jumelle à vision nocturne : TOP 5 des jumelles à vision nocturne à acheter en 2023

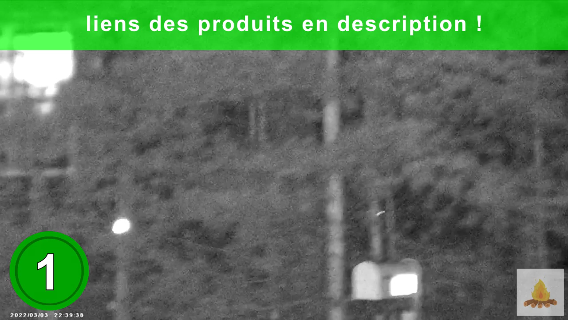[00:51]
On va donc sans plus tarder passer au premier produit de cette sélection avec les gemelles de vision nocturne de la marque Dohassine. Il s'agit donc de gemelles offrant une expérience exceptionnelle pour la chasse et autres activités en extérieur. Avec une résolution de 9 mégapixels et la capacité d'enregistrer en HD 1080 pixels et 4K, ces gemelles capturent des images et vidéos de haute qualité même dans l'obscurité totale. La batterie rechargeable de 6000 mini ampères garantit une utilisation prolongée, tandis que l'infrarouge intégré offre une visibilité jusqu'à 400 mètres dans le noir.
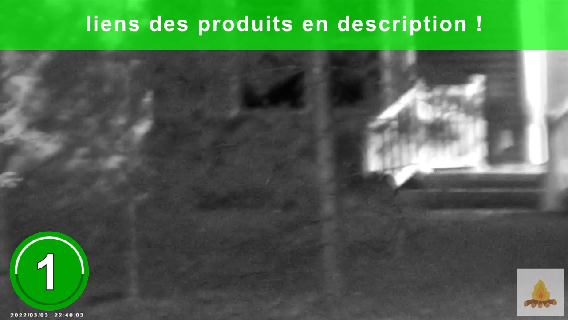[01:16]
Le zoom numérique x6 et l'écran HD de 3 pouces permettent une observation précisée et détaillée.
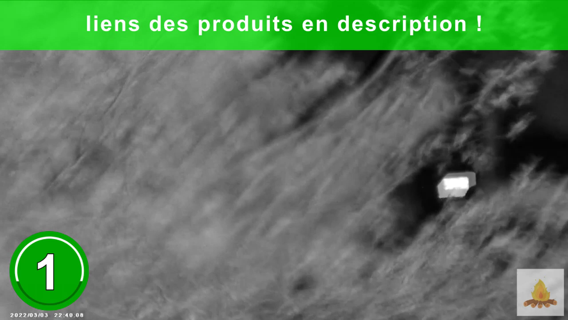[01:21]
Ces gemelles sont l'outil idéal pour améliorer tes aventures de chasse et d'observation nocturne.
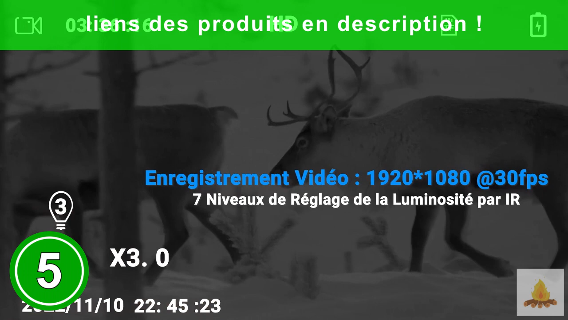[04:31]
Ces jumelles sont conçues pour une visibilité à 100% dans l'obscurité, ce qui les rend parfaite pour la chasse.